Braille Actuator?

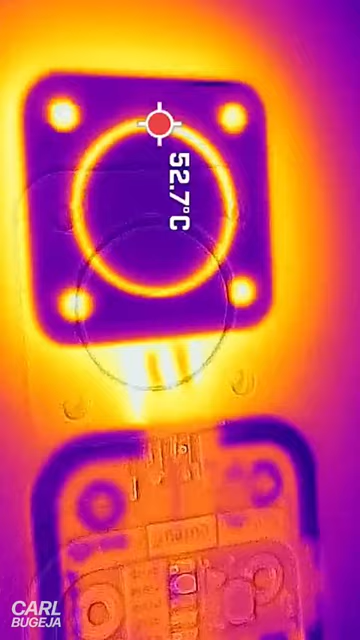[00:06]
On screen: spot 52.7°C
a bit warm to the touch and the pixels are already at the minimum size which is still quite large for a single sentence